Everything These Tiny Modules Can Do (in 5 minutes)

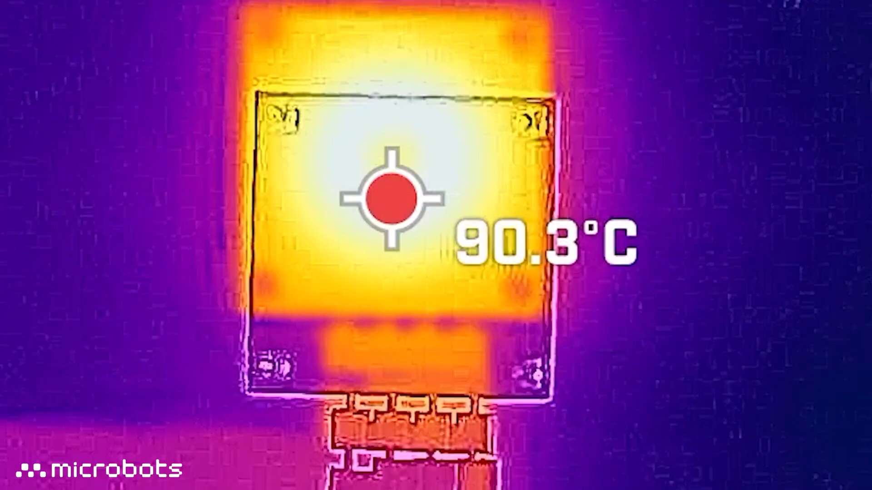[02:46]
On screen: spot 90.3°C
Just be a little bit careful when using this, because it does get a little bit hot.